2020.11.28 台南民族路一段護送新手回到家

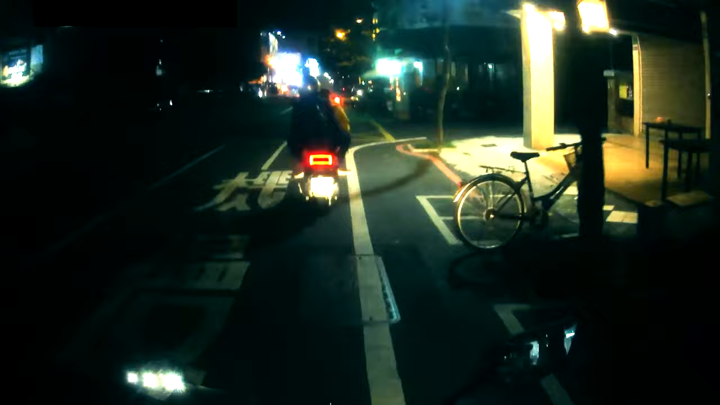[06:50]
你還擋不開嗎?他又沒有,他又沒有擋不開你騎的太慢了,他們速度只有2-30km而已喔太慢了啦
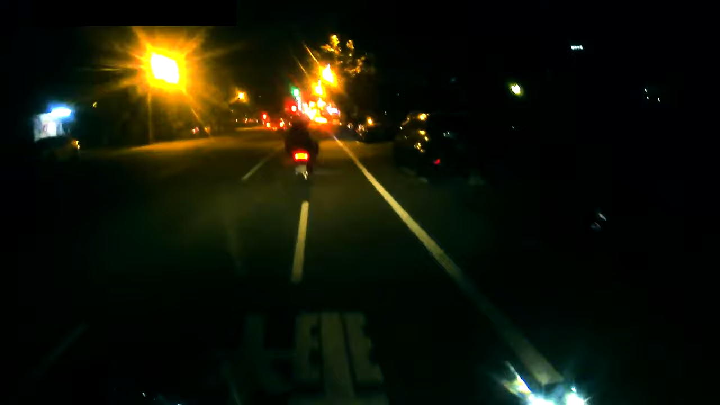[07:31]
你不知道他有一個燈嗎?喔,那就OK
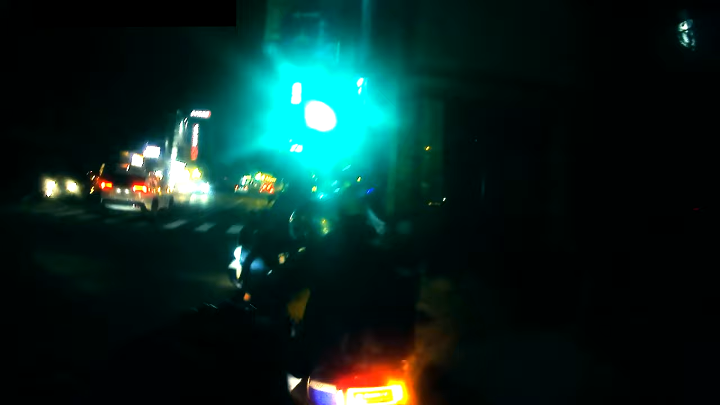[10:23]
欸,放下燈喔欸,放下燈,他的...欸,放下燈,他的...欸,放下燈...好,我走好,好,來,不要